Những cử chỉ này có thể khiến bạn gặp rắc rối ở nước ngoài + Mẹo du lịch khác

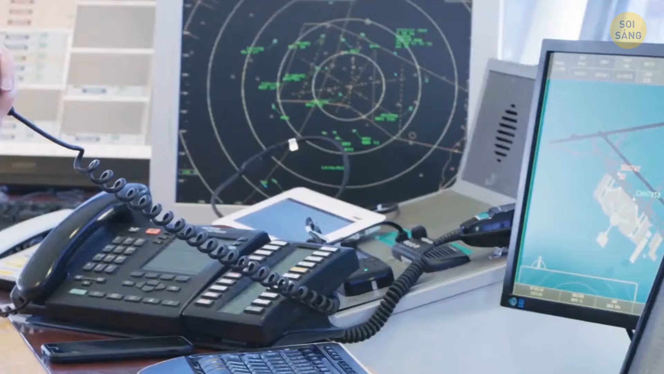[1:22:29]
Một người điều phối có khoảng 5 màn hình và thông tin trên đó liên tục thay đổi vì các màn hình sẽ hiển thị điều kiện thời tiết và thông tin về các máy bay khác.